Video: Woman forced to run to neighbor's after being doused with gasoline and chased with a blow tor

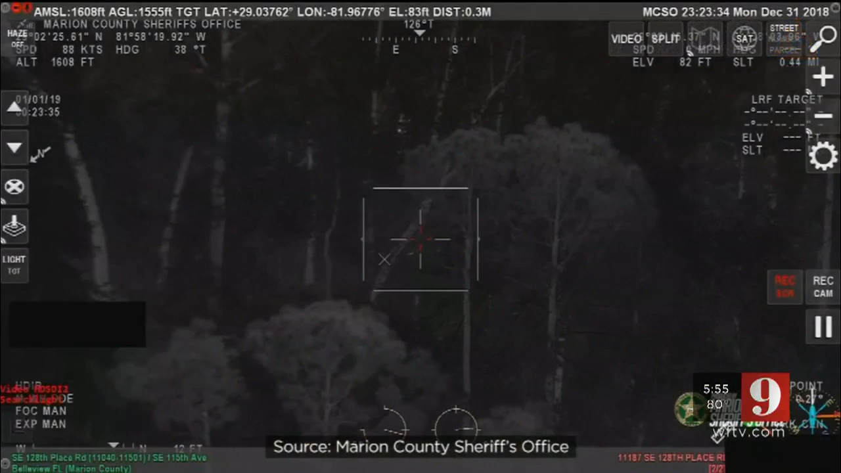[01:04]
All right, he's up, moving to the east now. Searching for Jones. Officials tracked him down.